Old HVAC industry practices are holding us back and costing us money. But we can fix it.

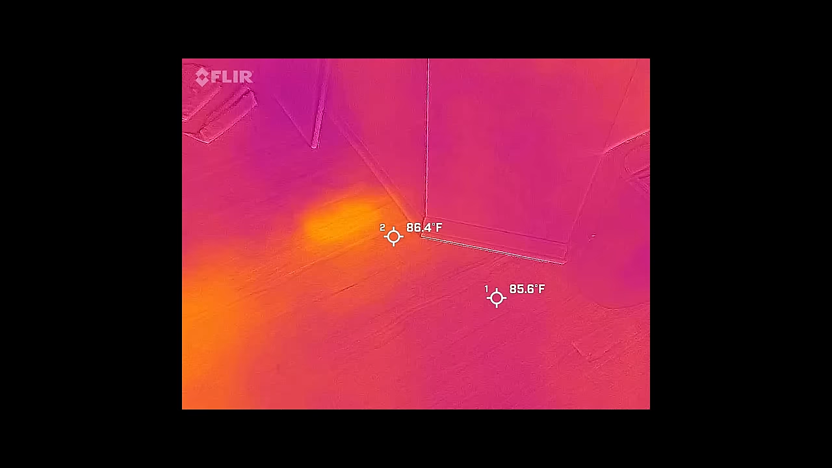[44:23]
Not once ever going above the ceiling, into the attic,
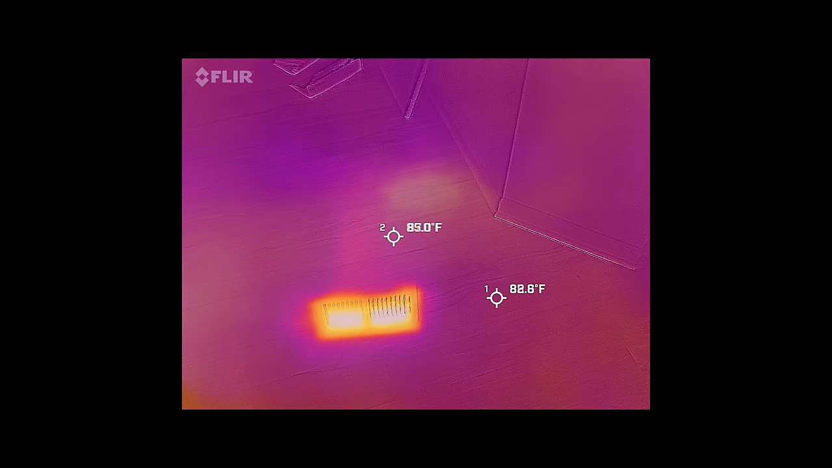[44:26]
below the floor, into a crawlspace, or through outside walls. So, any heat that might leak out of them ends up where I want it anyway.
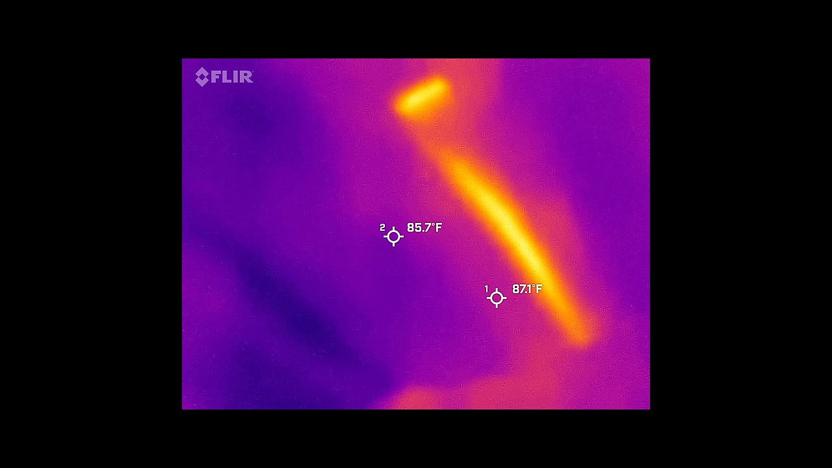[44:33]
It's wild! Did you know you could do that? I know that some builders sure don't. This may come as a surprise.
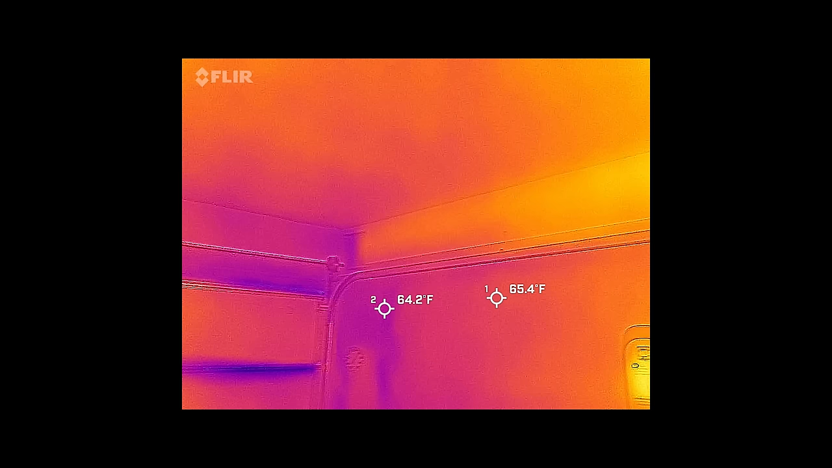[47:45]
Now, good news, I did. I will also fight you on whether that run of ducting should even count as a loss.
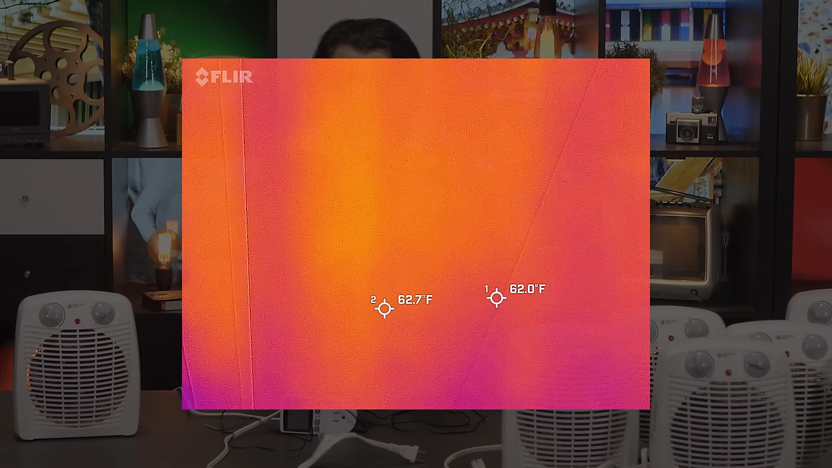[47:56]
If it keeps the garage marginally above freezing, which it does, then I would call that a useful loss.